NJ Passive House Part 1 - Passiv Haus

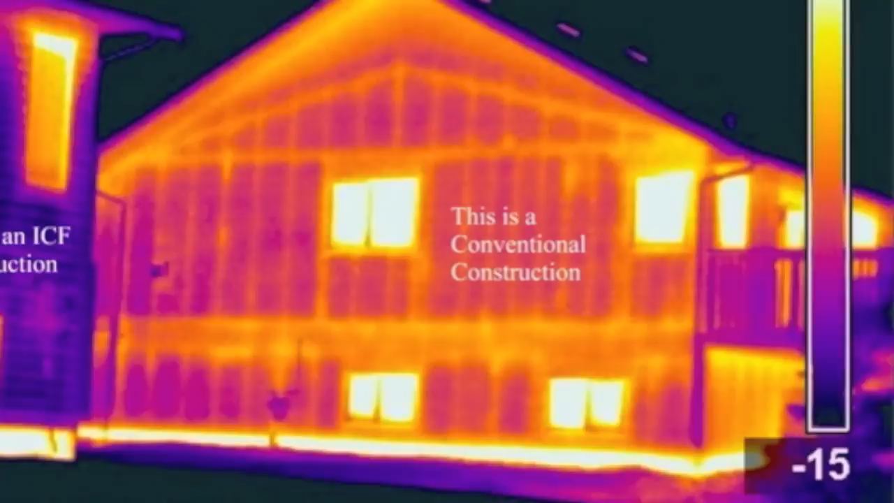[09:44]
Here's another example in this thermal image of what I'm talking about. The brighter and lighter the color, the more heat being lost.
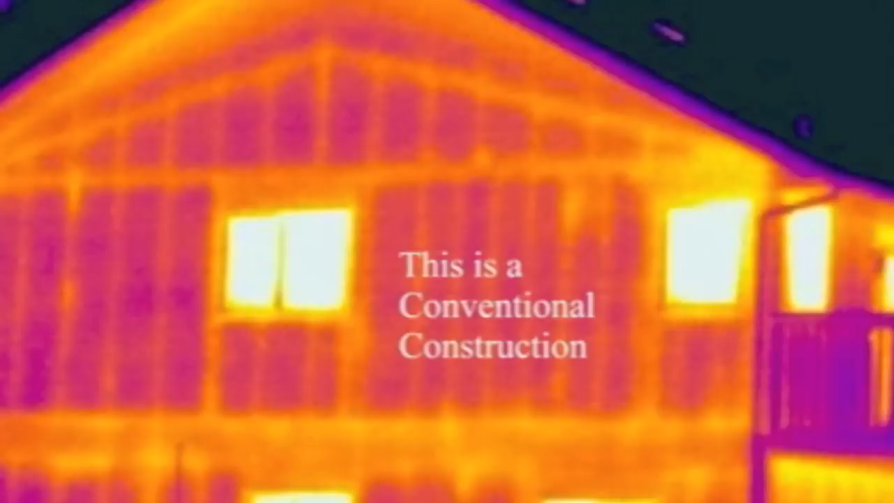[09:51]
And we can easily see the studs and rafters in this photo. Here's a corner of a double stud wall.